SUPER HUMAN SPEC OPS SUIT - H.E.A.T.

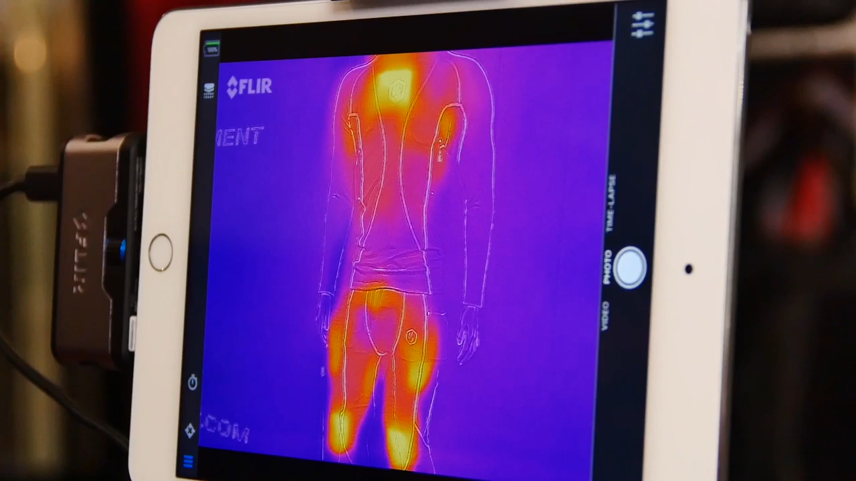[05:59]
You may get hot up at the top. You may get, you may need a little more at the bottom.